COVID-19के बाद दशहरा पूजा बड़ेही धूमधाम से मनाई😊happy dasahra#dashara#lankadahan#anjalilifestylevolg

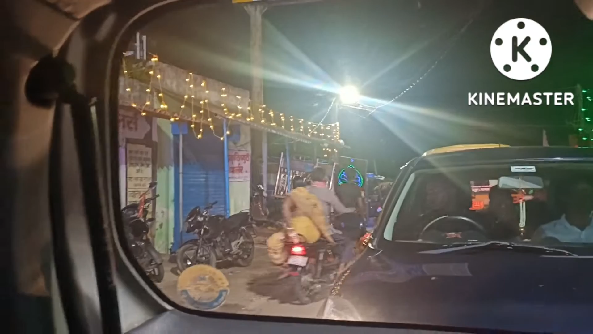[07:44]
एंड उसके बाद गाड़ी लेके जब निकली तो वहाँ पे आधा घंटा ट्रैफिक में बैठे रहना पड़ा, तो बहुत ज़्यादा लेट भी हो गया था।